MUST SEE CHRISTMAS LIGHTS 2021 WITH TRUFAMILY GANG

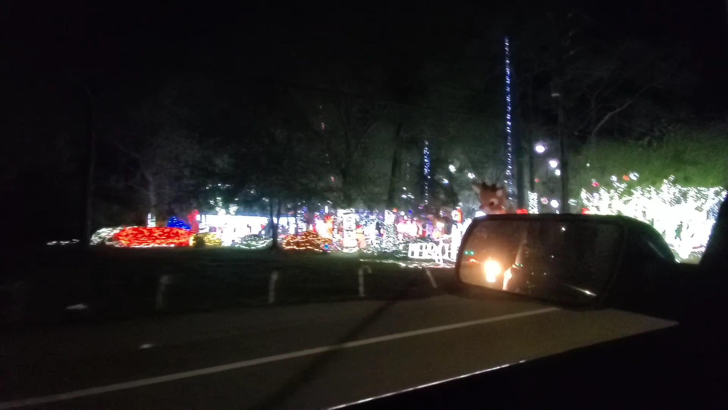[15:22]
They say lights off at 10, but it's still on.